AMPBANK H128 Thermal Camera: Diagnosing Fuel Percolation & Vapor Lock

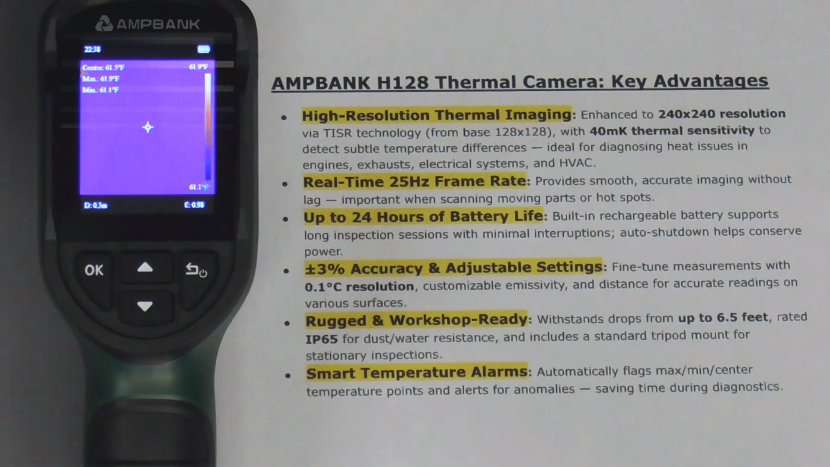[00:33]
super accurate, it's rugged and features smart temperature alarms flagging max, minimum and center temperature points with alerts for anomalies. Before we use it on a vehicle today here's a quick shot of my hand and we'll take a picture of that.
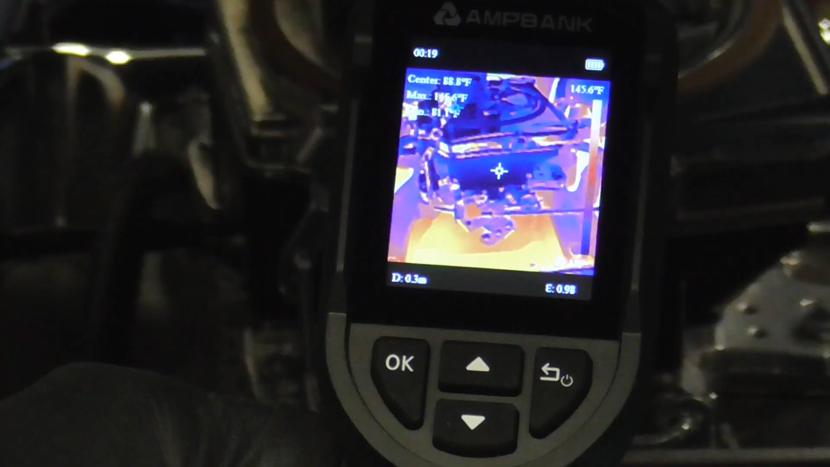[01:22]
is what we have the center is pointing right at that plastic or composite fuel bowl.
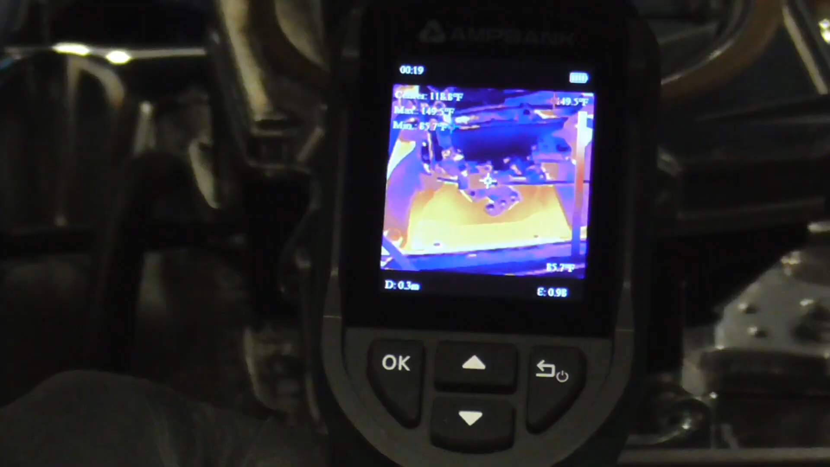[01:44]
and again the composite fuel bowls and we'll take a picture of that.
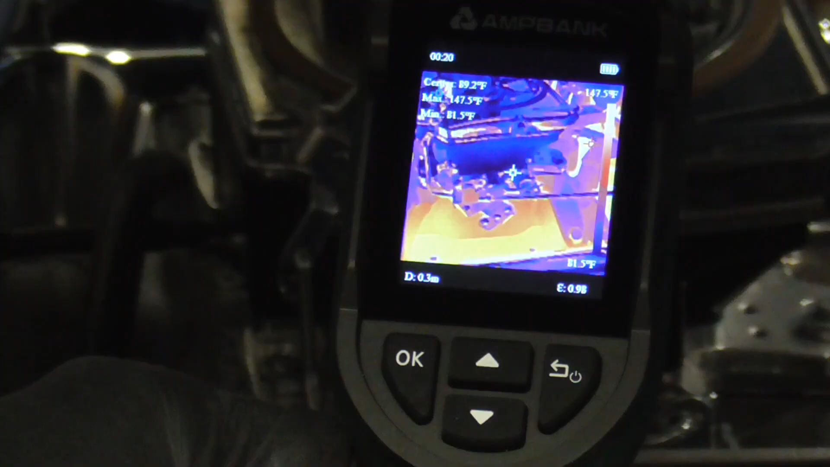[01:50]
On screen: max 147.5°F, min 81.5°F, scale top 147.5°F, scale bottom 81.5°F
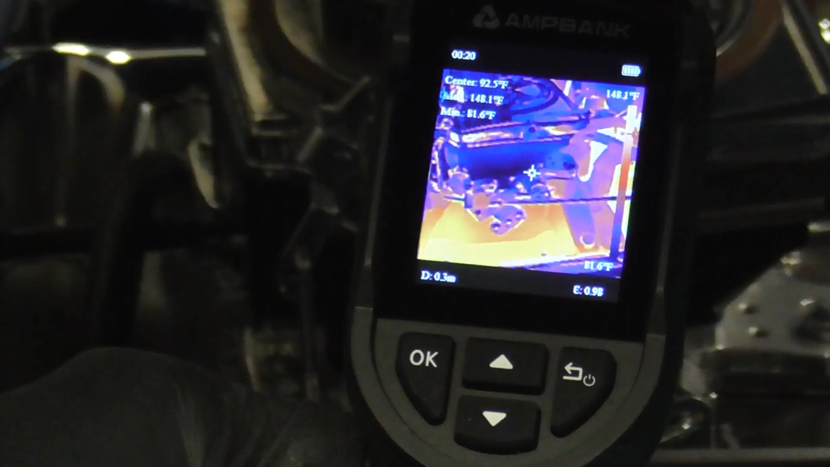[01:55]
On screen: spot 92.5°F, max 148.1°F, min 81.6°F, scale top 148.1°F, scale bottom 81.6°F
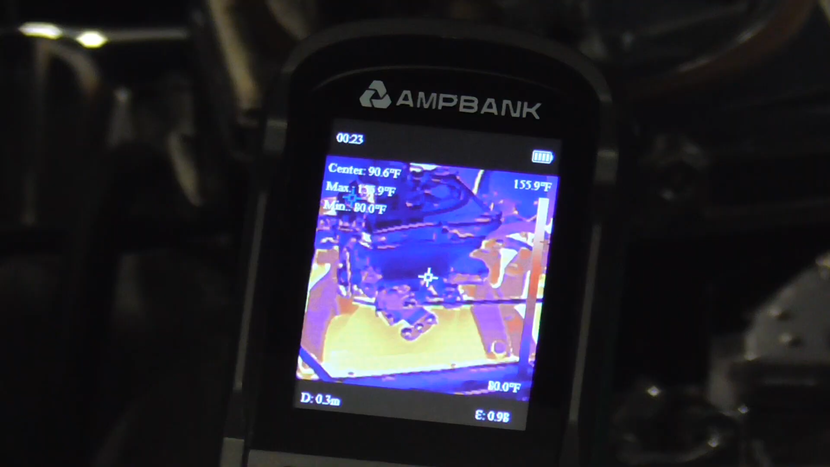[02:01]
On screen: min 80.0°F, scale top 155.9°F, scale bottom 80.0°F
again we're focusing on the composite fuel bowl the center of the screen and then the aluminum manifold.
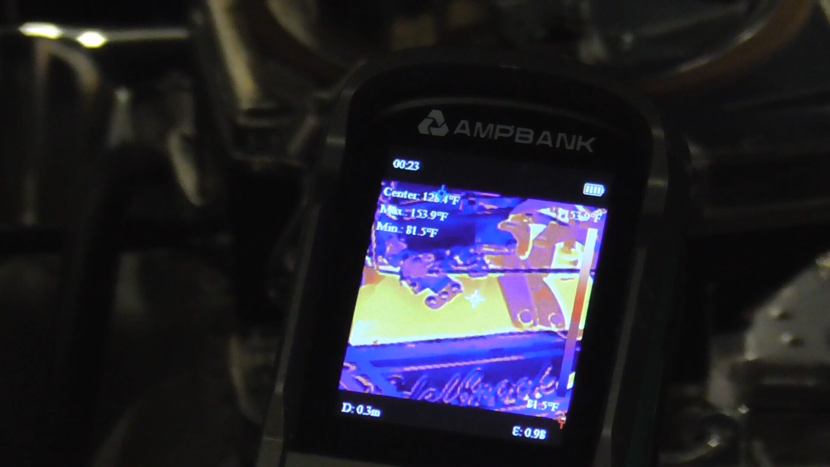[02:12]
On screen: max 153.9°F
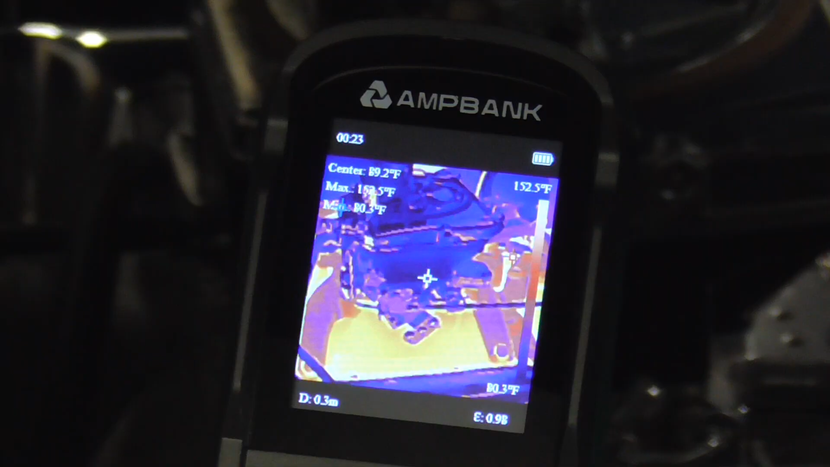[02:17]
On screen: max 152.5°F, scale top 152.5°F, scale bottom 80.3°F
last here's a few shots of the rest of the engine compartment
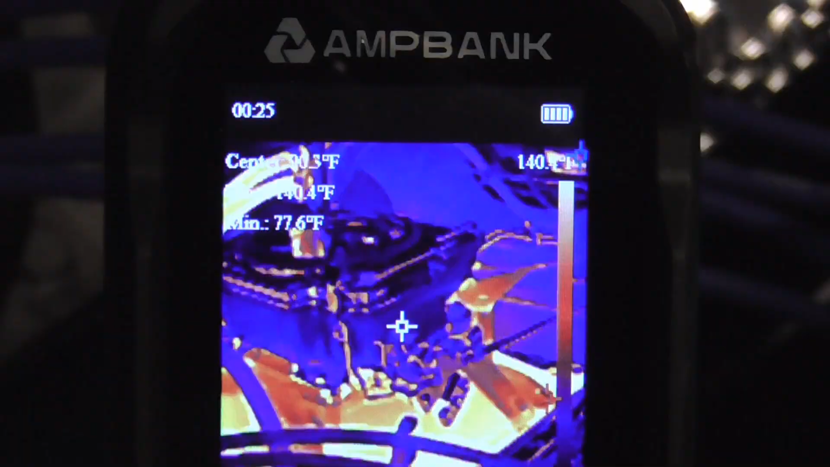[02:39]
On screen: min 77.6°F
From the picture we took you can see the composite fuel bowl is at 104 degrees. The max temperature in that picture is 159 and the minimum is 86 degrees.